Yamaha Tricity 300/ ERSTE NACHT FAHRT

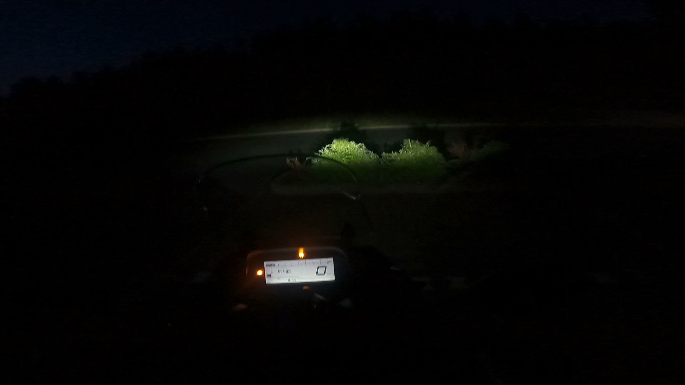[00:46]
mal testen und ich hoffe ihr kennt alle schön dieses led scheinwerfer licht er schaut mega mega geil aus ich sag es euch es ist eine sicht ohne
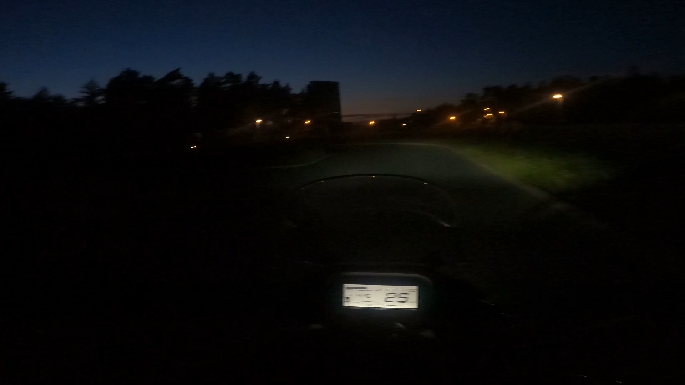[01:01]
ende ich werde jetzt aber nicht weit fahren es wird nur ein kleines video ich möchte aber nun mal testen wie es so in der nacht ist damit zu fahren es ist noch nicht ganz dunkel aber ich glaube sobald wir auf die landstraße gehen ist es sehr dunkel hier sind noch ziemlich viel lichter nämlich wir fahren jetzt fünf kilometer kurz raus
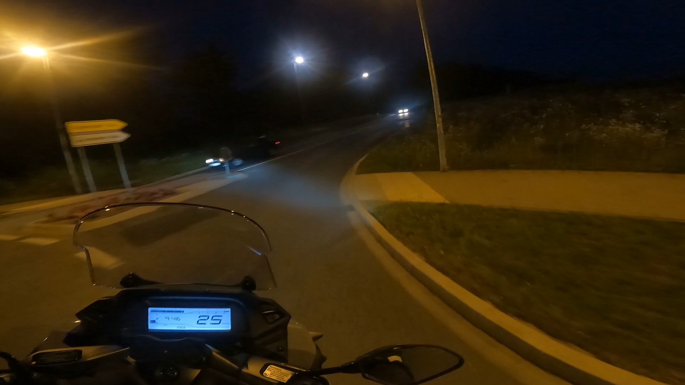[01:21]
und hoffen jetzt nicht dass jemand hinter uns kommt dass wir das in ruhe testen können das licht und ich bin jetzt schon gespannt wie sich es verhält ja jetzt kommt schon jemand hinter uns wir halten wir am besten nach vorne noch mal ganz kurz an und machen ganz kurz noch mal pause
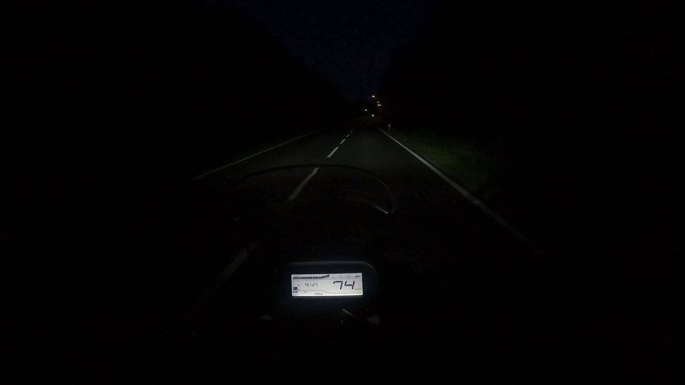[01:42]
bis der vorbei fährt den lassen wir kurz vorbei und dann fahren wir wieder auf die landstraße raus so den lassen wir jetzt schnell vorbei und drehen hier noch mal sonst können wir den test nicht richtig machen ich werde dann auch irgendwo am parkplatz kurz anhalten und dann filmen wir die yamaha tree city mal von der seite hier haben wir noch zwei scheinwerfer hier oben
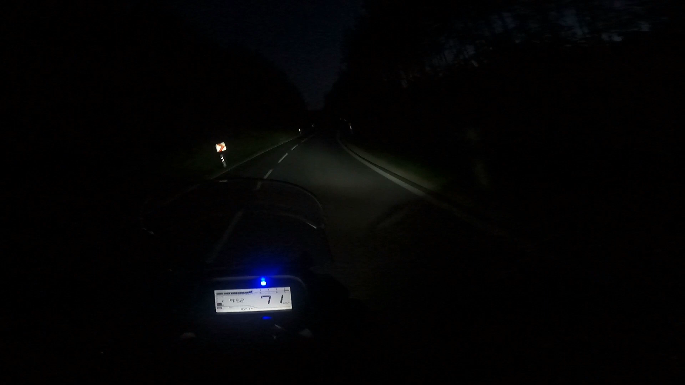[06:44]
so entscheiden wir mal das fernlicht noch mal aus und fahren aber ganz kurz ohne fernlicht also ich muss sagen man kann erkennt trotzdem alles richtig gut ich habe überhaupt keine probleme ist so zu fahren aber ich muss trotzdem sagen mit fernlicht was man ja auf der landstraße im dungel eigentlich auch nutzen sollte wenn kein verkehr ist macht schon echt sinn und ist klasse 6 zimmer bin jetzt gleich wieder am parkplatz da waren wir dann mal eine schöne rundum aufnahme von der tree city
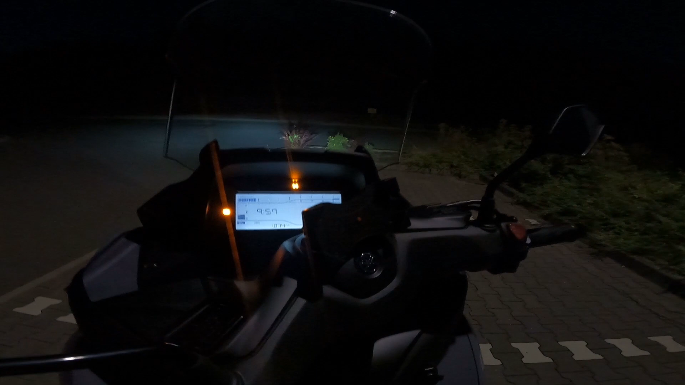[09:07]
ja ne gefällt einem echt gut aber noch einmal ganz kurz das fairlicht was ich vorhin gesagt habe hier das meine ich dass es schon sehr sehr hell ist und blendet